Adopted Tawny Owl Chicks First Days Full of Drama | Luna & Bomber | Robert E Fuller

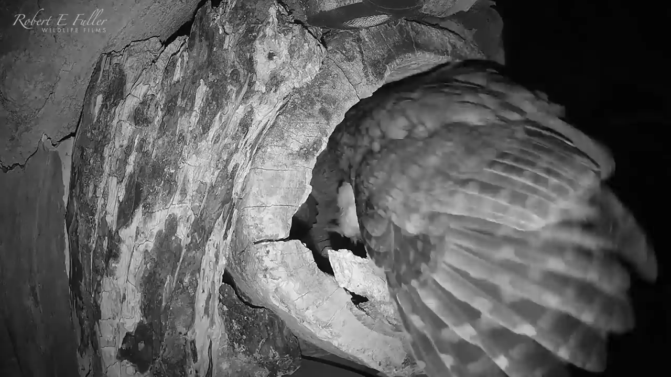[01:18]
Soon, a mate Bummer arrives with food, and spots the new arrivals in the nest.
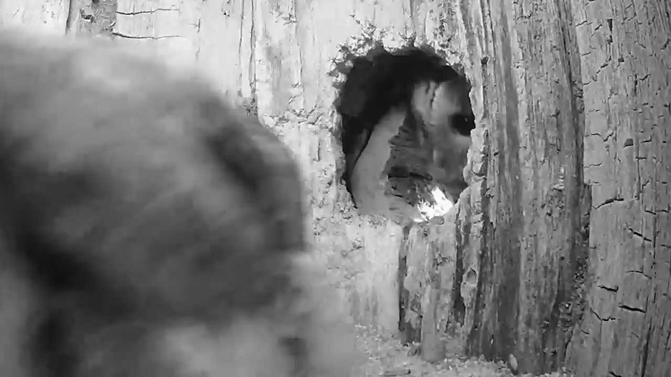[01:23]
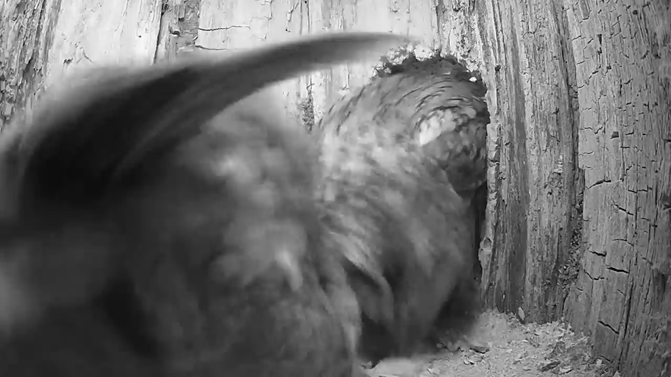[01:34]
He wants a closer look.
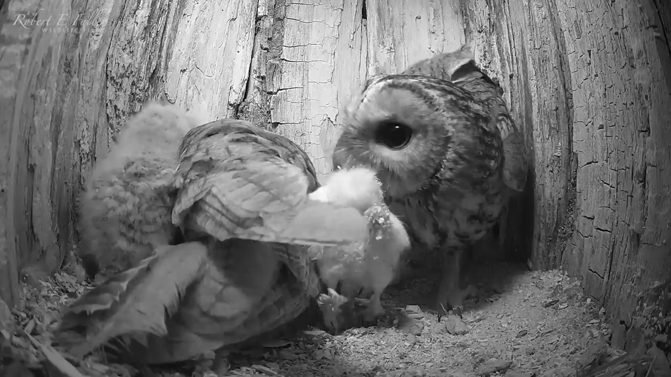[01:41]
He preens Luna, and then skirts around her. He's so curious.
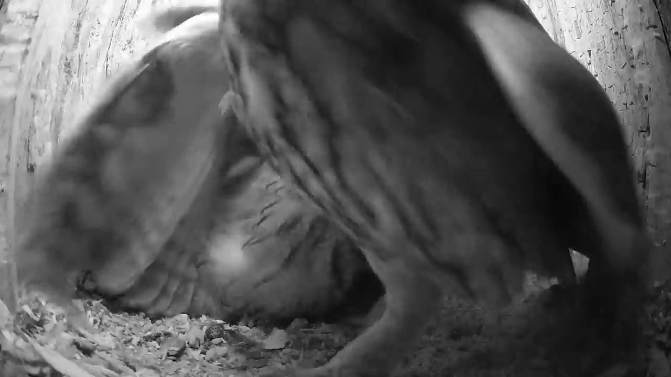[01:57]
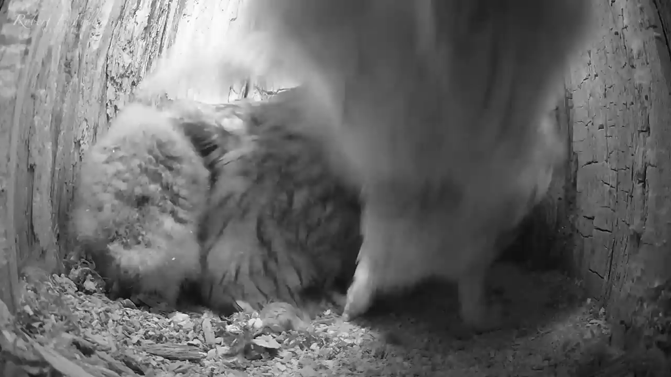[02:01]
But she wants him to get food, so reluctantly, he heads out.
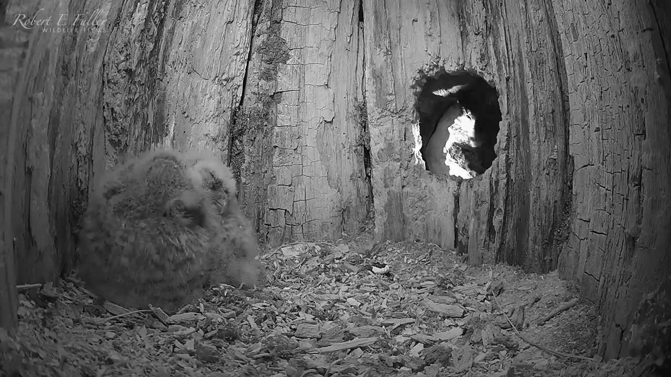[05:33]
And it's beautiful to listen to them calling. Under the care of their new parents, the adopted chicks are looking so healthy.
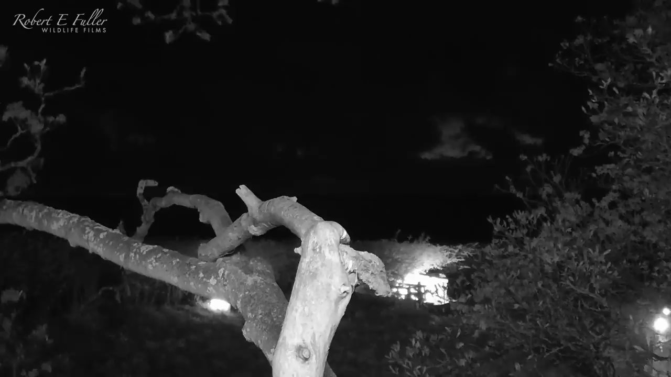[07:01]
And returns with a huge catch.
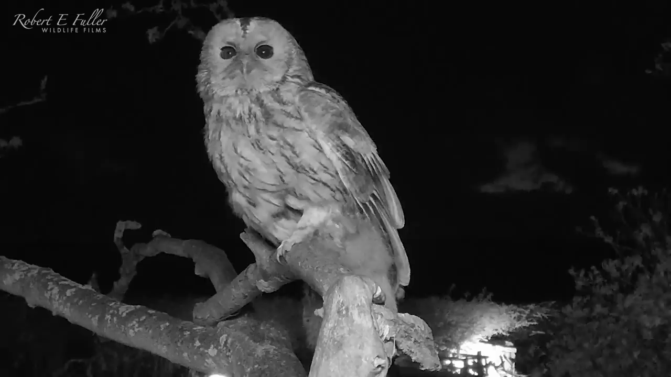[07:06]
It's a young hare known as a leveret. I've watched Bomber and Luna trying to hunt leverets here before.
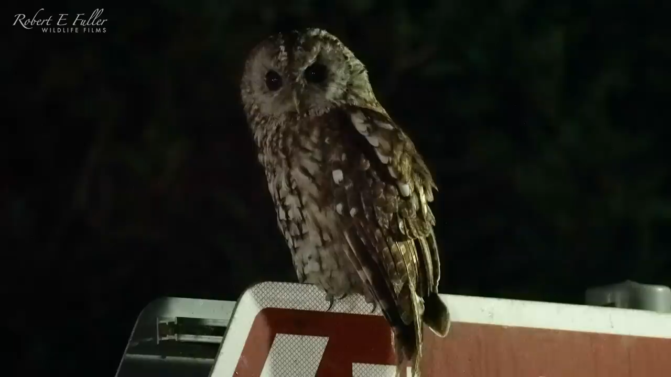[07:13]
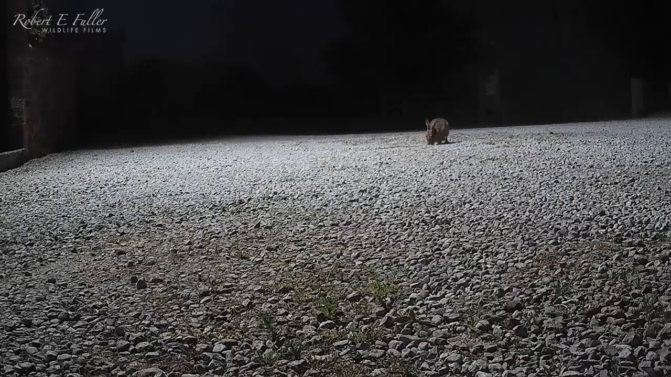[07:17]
But I've never seen them bring one into the nest.
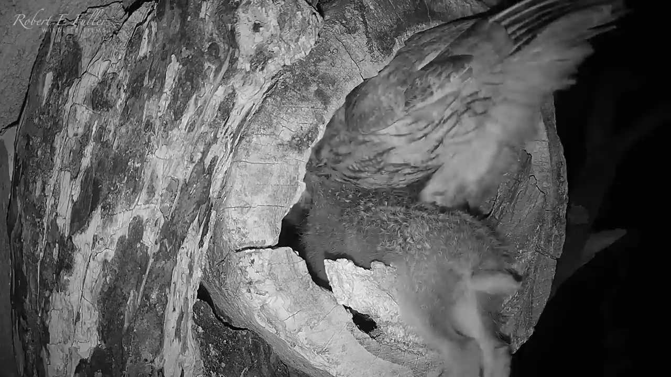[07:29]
At first, she caches it in the entrance.
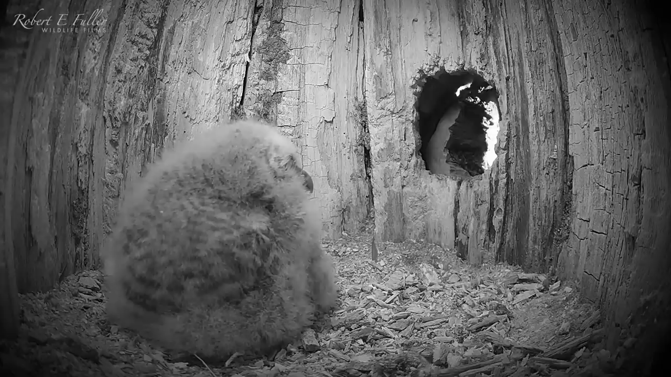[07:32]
Later on, she drags it inside.
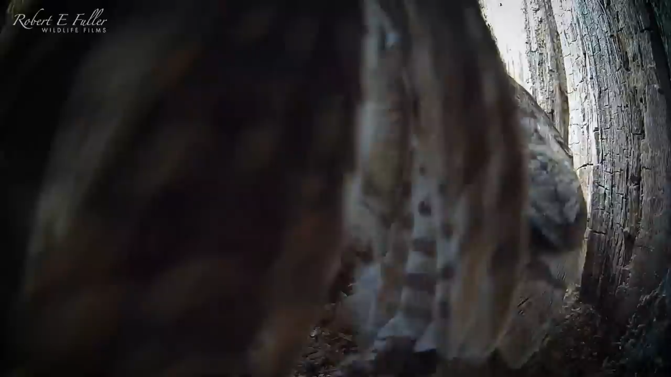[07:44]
She carefully feeds each chick in turn. Luna's doing such a great job caring for these adopted chicks.
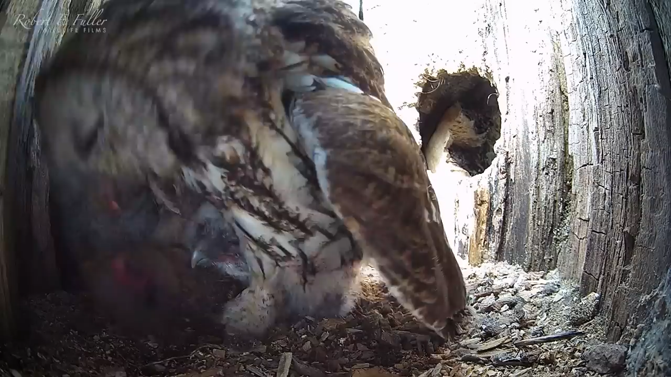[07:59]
And when night falls and Luna's out, Bomber comes in with food.
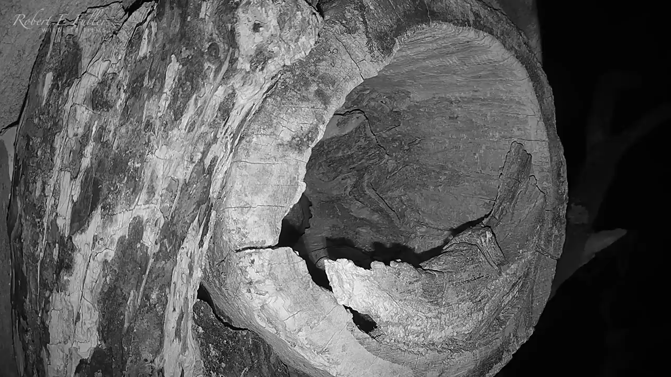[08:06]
He even preens his adopted owlets. Soon Luna's back. She calls a Bomber to leave, despite him being her mate.